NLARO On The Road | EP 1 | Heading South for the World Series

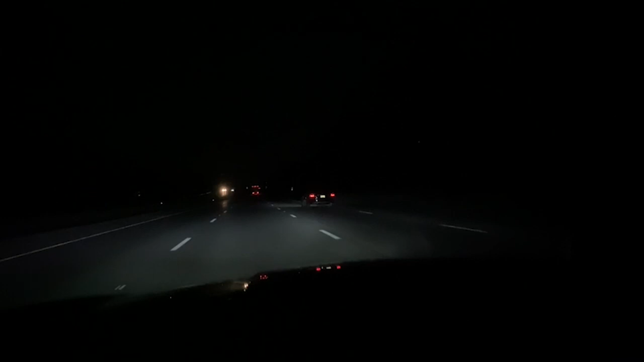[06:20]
Probably because I'm the only other car on the highway. Watch, and then I'll slow down. And then I'll go nyoom. I'll speed way up again. Oh. I'm just really loud, pimped out. He's got his Instagram handle on the side. Watch, he's going to speed back that, yeah. Or he'll just side draft.